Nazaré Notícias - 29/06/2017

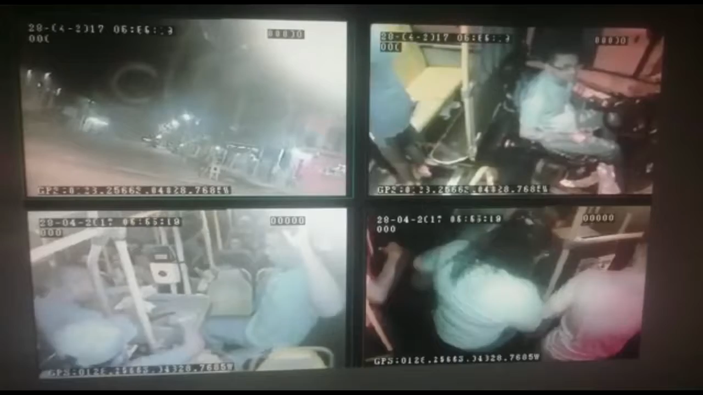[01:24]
Nelas é possível identificar a ação de criminosos,
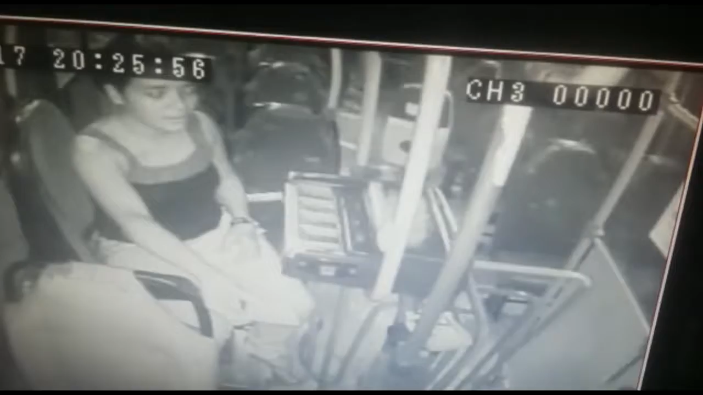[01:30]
que além de assaltarem o caixa dos veículos, roubam pertences dos passageiros. Os números são alarmantes.